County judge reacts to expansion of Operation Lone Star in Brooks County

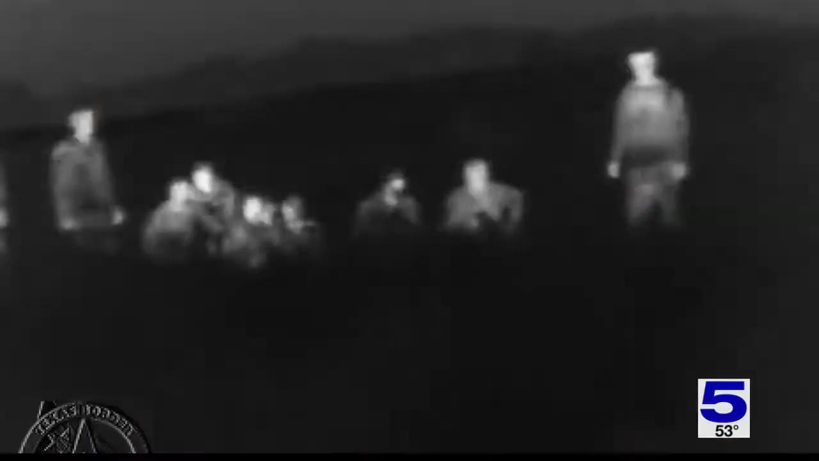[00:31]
Mike Vickers is a vet in Falfurrias and he also has a ranch and wants to see trespassers on his property put behind bars.
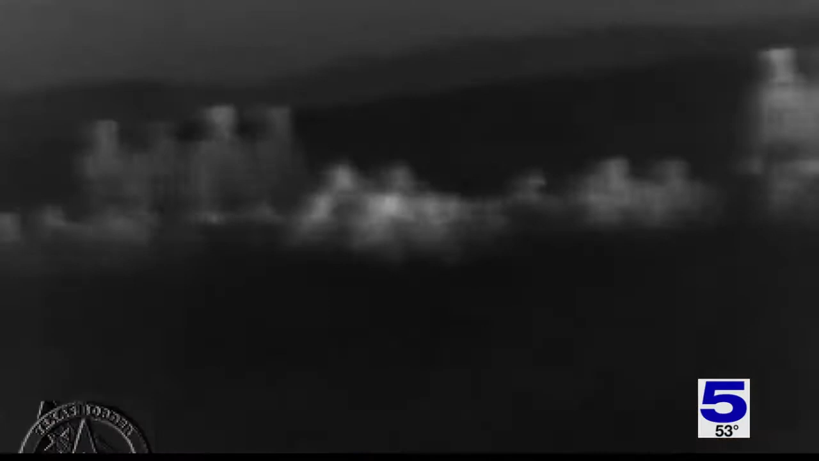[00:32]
Usually these people are migrants being guided by human smugglers.